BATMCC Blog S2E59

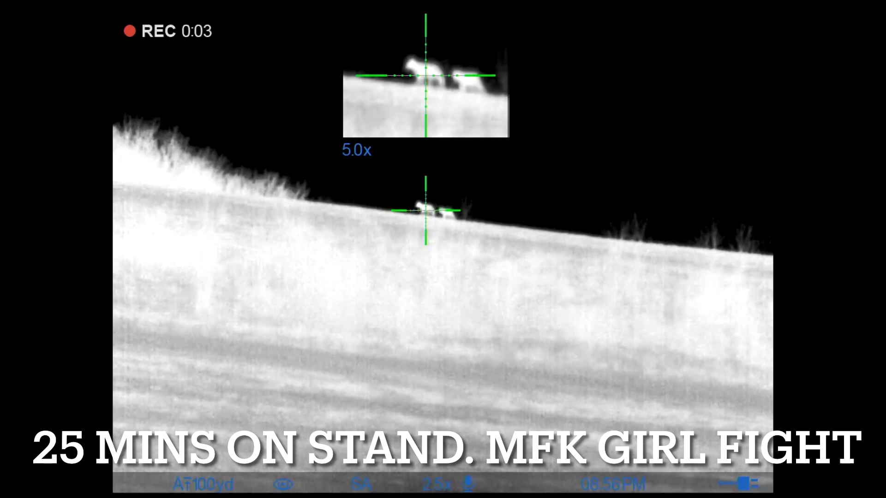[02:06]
i ain't gonna miss they're coming buddy if he stops i should shoot ready yeah